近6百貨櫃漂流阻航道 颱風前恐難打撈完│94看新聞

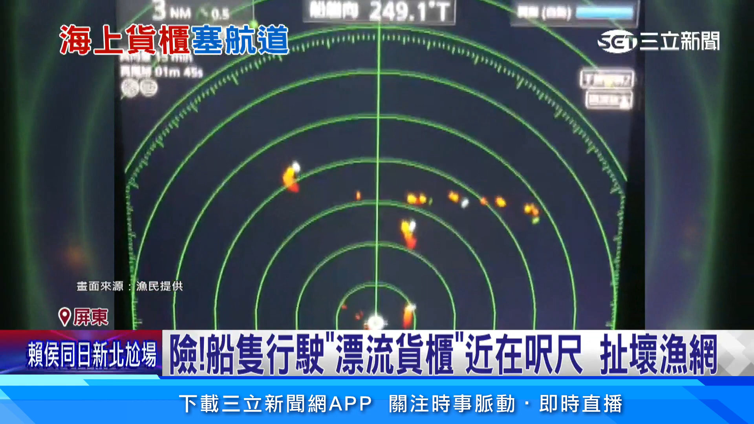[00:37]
牆水下大概3米5米的地方呢它雷達偵測不到那你船開過去萬一碰到的話那就很危險將近600個空貨櫃海面亂竄船長工會理事長直言就像是移動式的水